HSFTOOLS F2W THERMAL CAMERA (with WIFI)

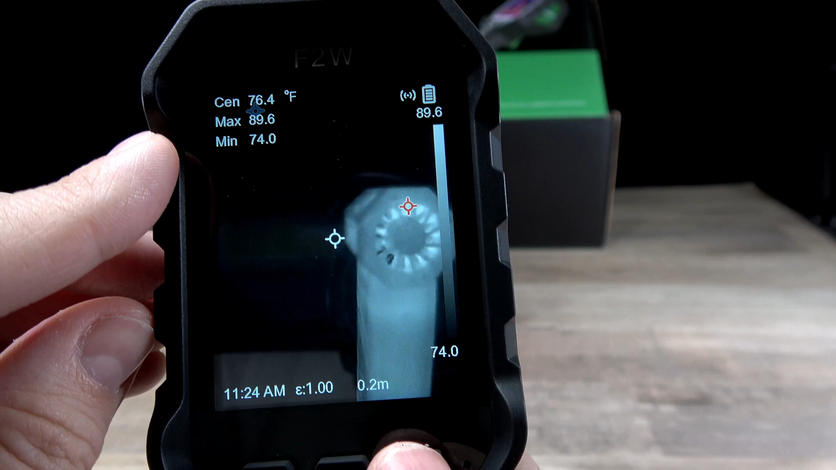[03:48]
On screen: spot 76.4°F
You're going to be able to have all your numbers up there. You're hot for your center. You're going to have your max and then your minimum.
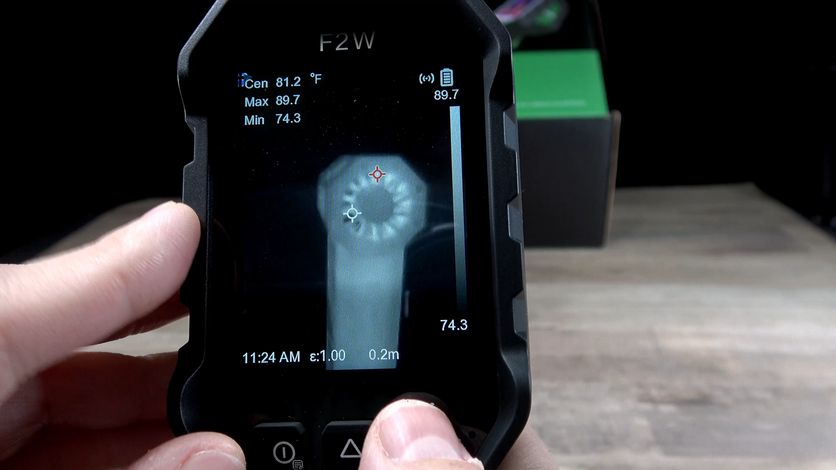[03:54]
Of course, I'm going to go back into it. And then there's some more options where you can use user defined spot on the screen.
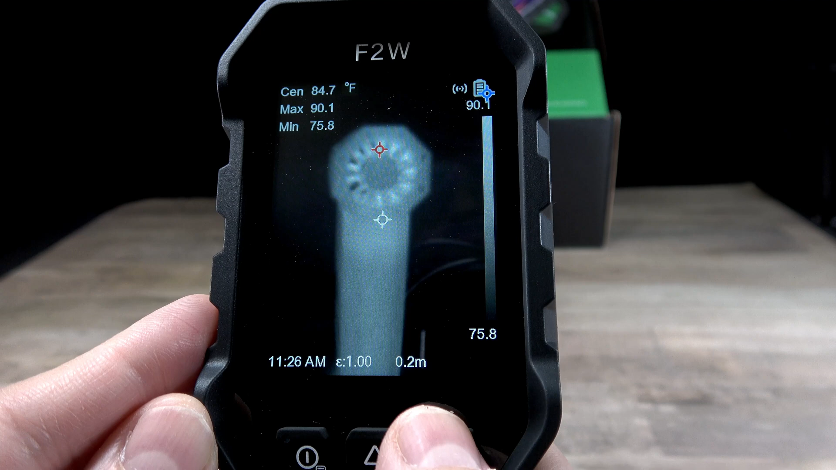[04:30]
If you look at right now on the screen, that's what it looks like.
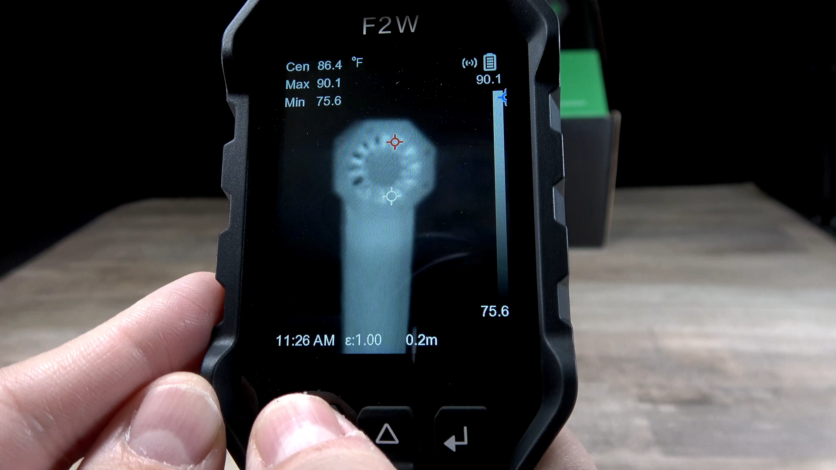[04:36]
And of course, when you put it in the super resolution, it just sharpens the image a little bit more. That's all that does.
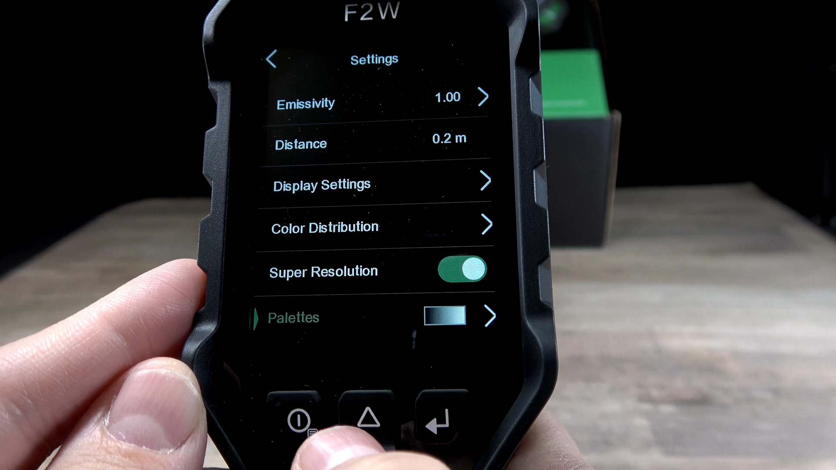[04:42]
Moving along to pallets, of course, it gives you a bunch of different pallet options.
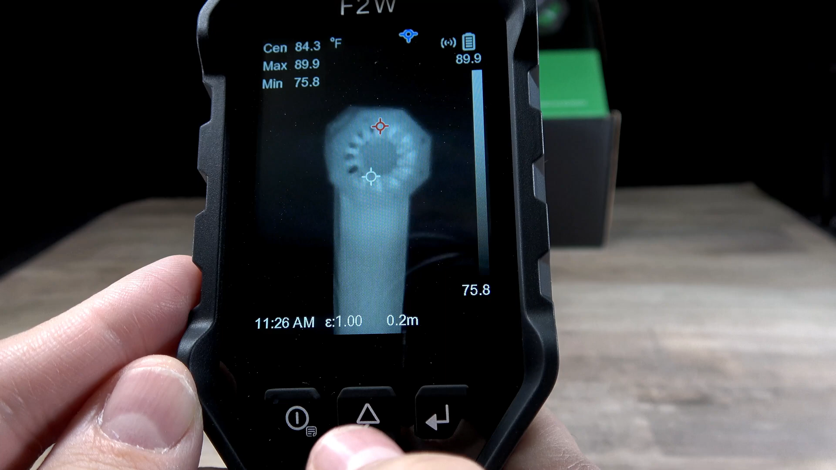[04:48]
All right, but you can access all the different pallet options by just pressing down. So when you press down, it's going to give you all the different options.
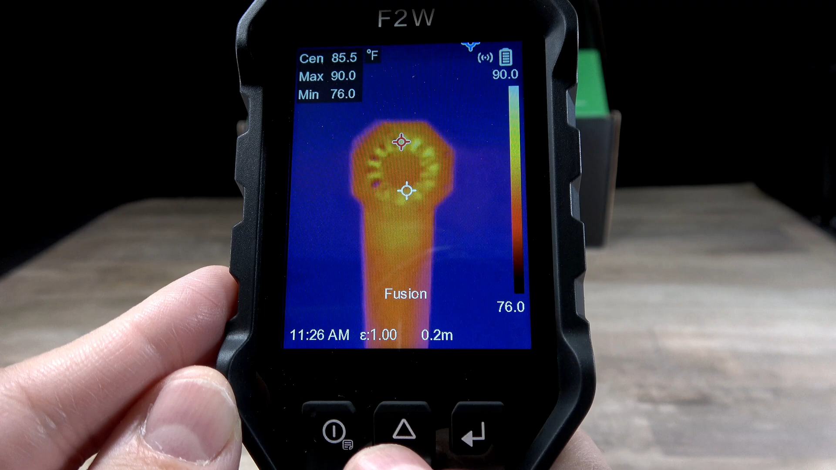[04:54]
On screen: spot 85.5°F
So you have your iron bow, you have your rainbow, you have your white hot,
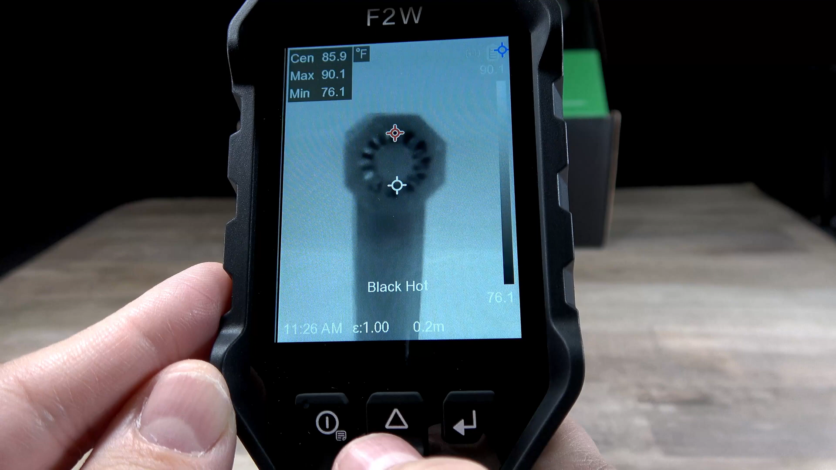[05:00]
On screen: max 90.1°F, min 76.1°F
and then you have your black hot, and you have your red hot, and you have your fusion. And then of course, right back to the iron bow. Moving down, you have level and span. Now level and span is kind of cool.
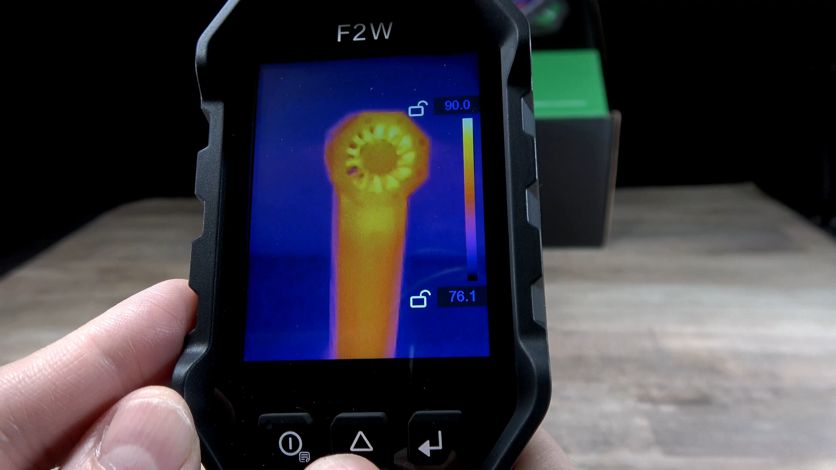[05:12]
When you change the parameters, you're going to have your highest level where you can change the sensitivity for it.
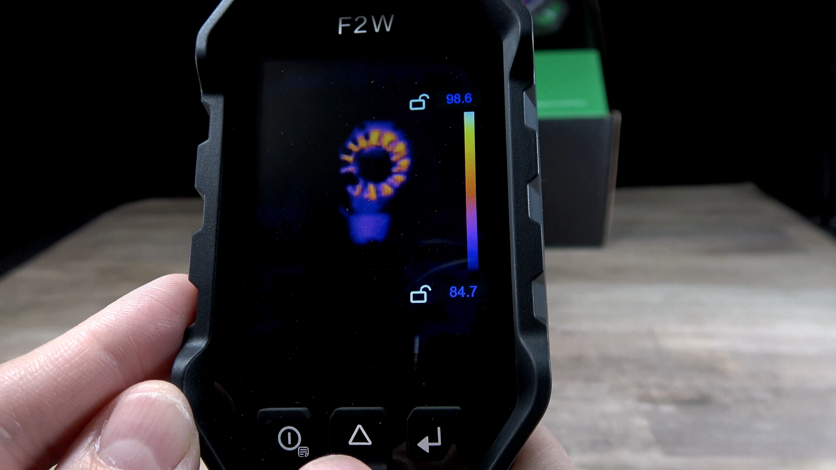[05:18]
So like right now, we're at, let's see, I'll put the highest level at 100, right?
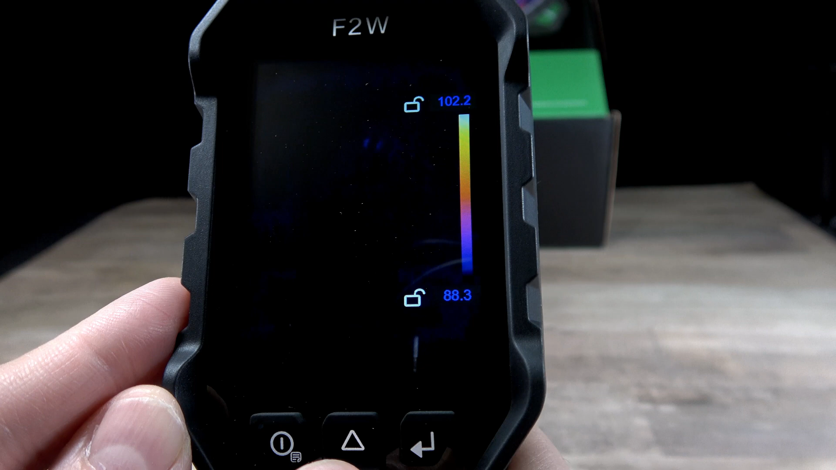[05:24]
And then the lowest is going to be
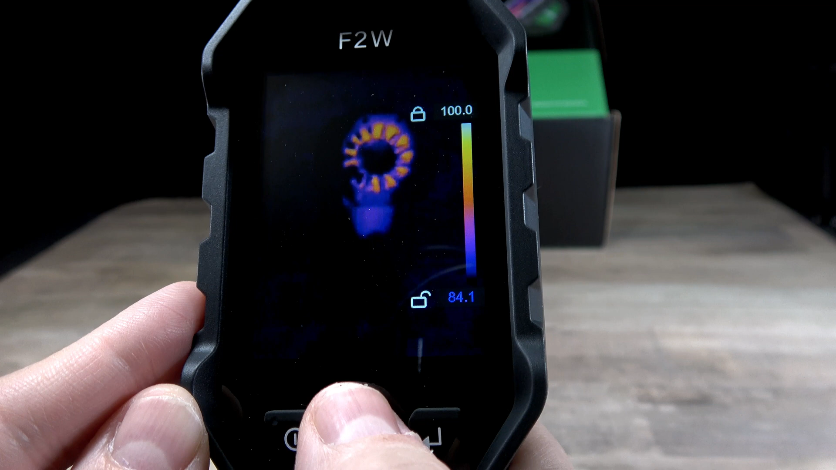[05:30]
90. Let's put 90. No, actually, let's put 80. 80. So some, so all the temperature that's in between 80 and 100 right there is on the screen now.
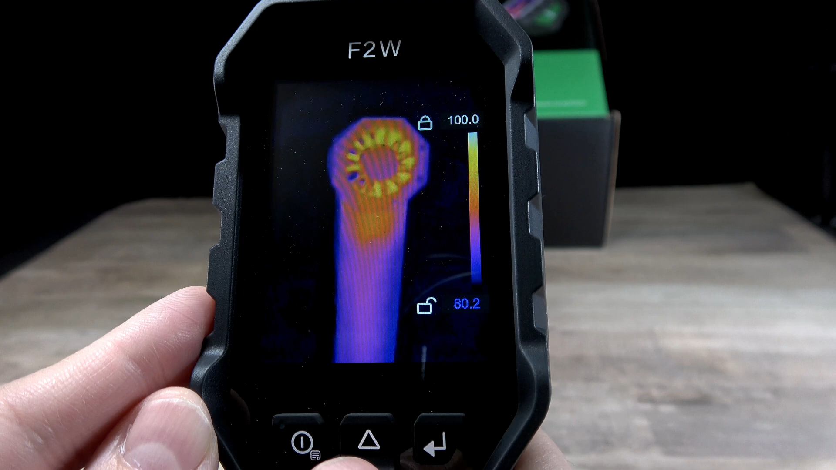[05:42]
And you'll be able to see just the stuff that's between 80 and 100 and nothing else in the background, which I like.